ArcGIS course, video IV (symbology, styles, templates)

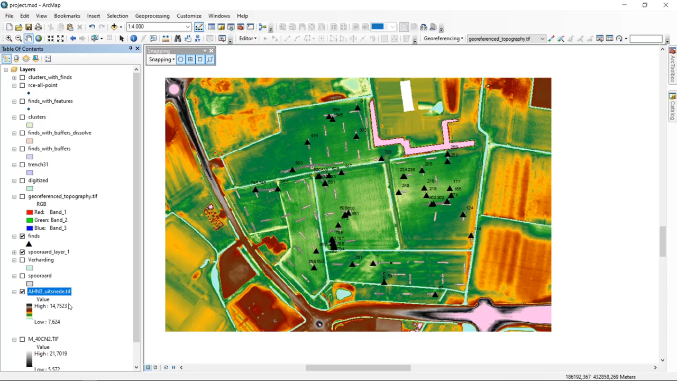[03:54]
And actually we can use now this color ramp for any new project that we will start up because it will be based on this, on the style presets that we have. Now in order to demonstrate this principle, we'll go to the, uh,
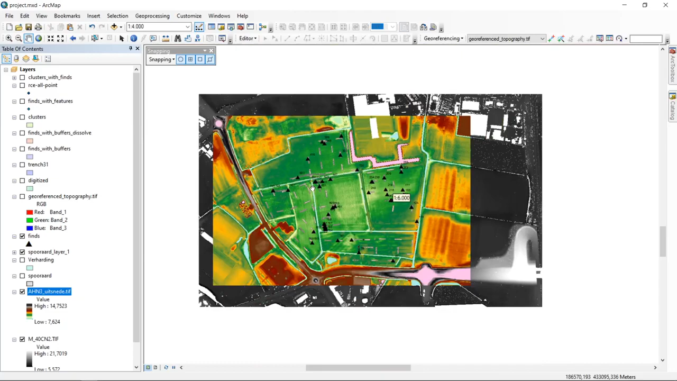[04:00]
the larger map sheet and I can click on properties of the larger age and data sheets.
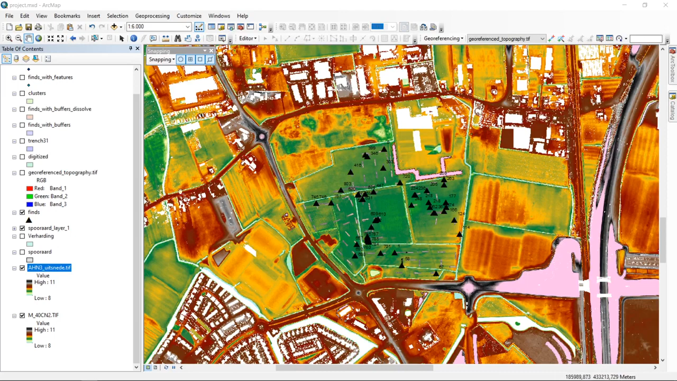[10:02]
um, this is okay. Because we have now, if we would just be interested in, um, visualizing direct context, uh, the direct environments, um, the same, uh, with the same color ramp.